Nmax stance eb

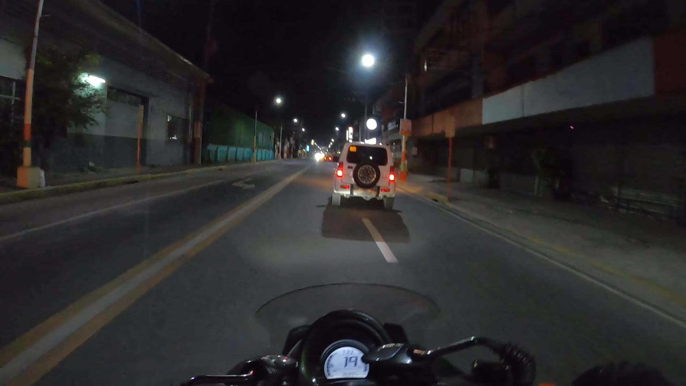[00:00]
Yo na mga kaegigo, kamusta kayong lahat? Tayo ngayon ay nasa Caloocan na naman, 10th Avenue itong daanan na to.
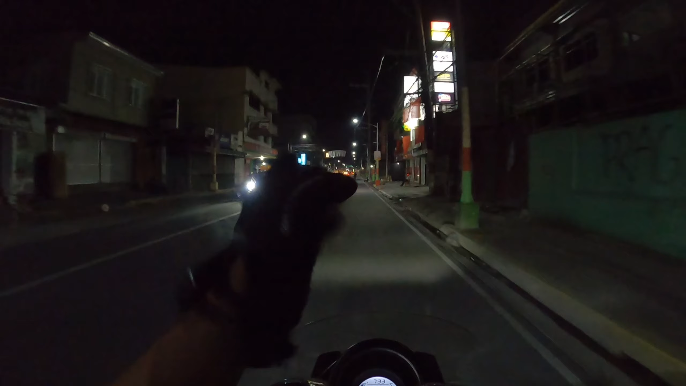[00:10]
At buti na lang medyo maliwanag. Alam mo naman syempre, itong GoPro natin medyo sensitive sa mga lightings. Ngayon nandito tayo sa 10th Avenue dahil meron tayong EB Nmax transnation.ph na atasan tayong mag video.
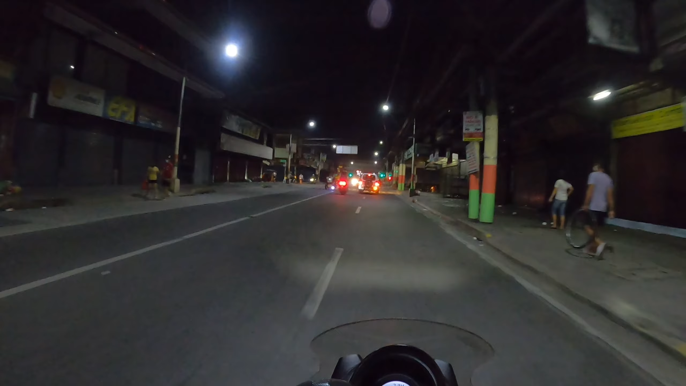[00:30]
And balita natin is maraming pupunta ngayong araw na to. So medyo late na tayo dahil naglolo ko yung GoPro natin kanina.
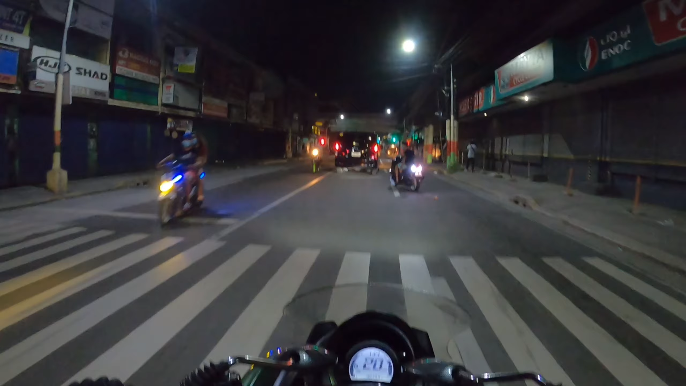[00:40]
Yun oh, si Sir oh. Nice one. So naglolo ko yung GoPro natin kanina kaya hindi tayo nakaalis agad. Ang EB 6pm to 9, 7:30 na.
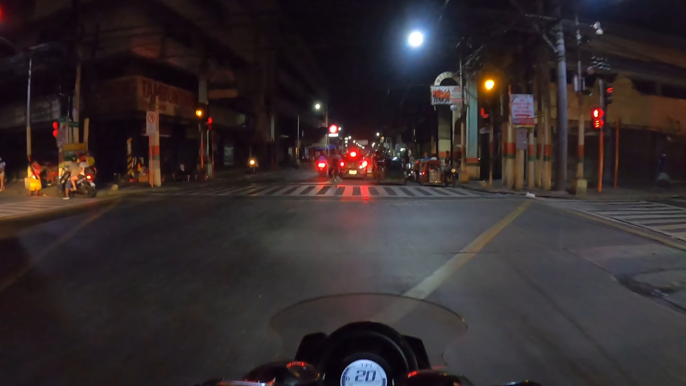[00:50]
So late na late na tayo. Sana may maabutan pa tayong mga kasama natin.
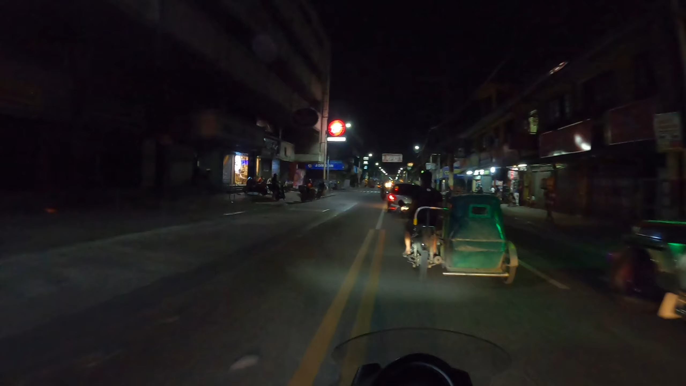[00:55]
So yun nga, tulad nung nasabi ko sa inyo nung nakaraan, karamihan pala sa nmaxtransnation.ph, tiga Tondo at Caloocan, noong tiga dito talaga sila. So anytime, kahit anong oras sila dumating, okay lang dahil napakalapit tayo. Babiyahe pa tayo ng malayo. From Mandaluyong City tayo. Yung EB natin, Shell gas station dito sa 10th Ave, nag-iisa lang yan na Shell. Nakikita ko na siya. Malapit na tayo guys. Excited na tayo. Sana may maabutan.
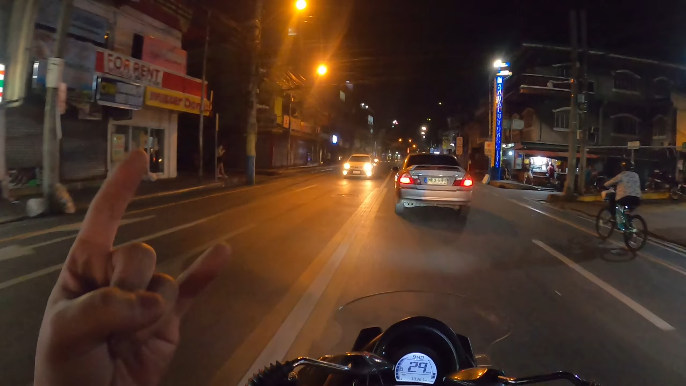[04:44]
guys, oh, andito na tayo sa bandang Mandaluyong, oh. Tapos na yung EB natin and sana nagustuhan nyo yung mga nakuha kong video dun sa EB natin. And congrats nga pala kay Robby and kay Jerome, ang dalawang bagong admin natin sa nmaxtransnation.ph.